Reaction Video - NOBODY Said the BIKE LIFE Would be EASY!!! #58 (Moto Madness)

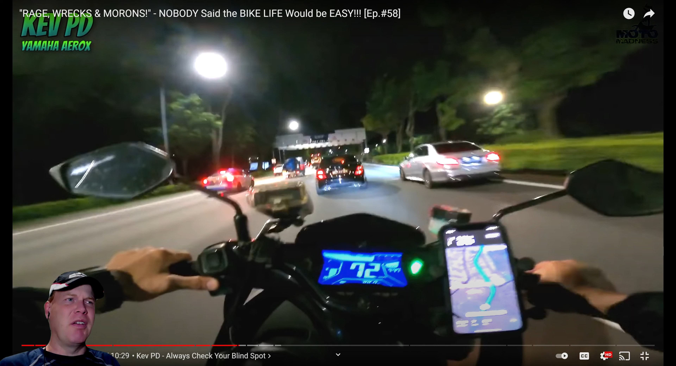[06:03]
All we see is he flicked you off. So he's going to say, well, we stopped. We were in an argument. He pulled a knife. None of that's on video. Maybe run a GoPro. Just saying. Well, I don't know, Mr. Ryder. You swore to cover. I mean, yeah, you have the blinker on, but, I mean, you kind of jumped over. I don't know. Yeah, the car's at fault, I guess.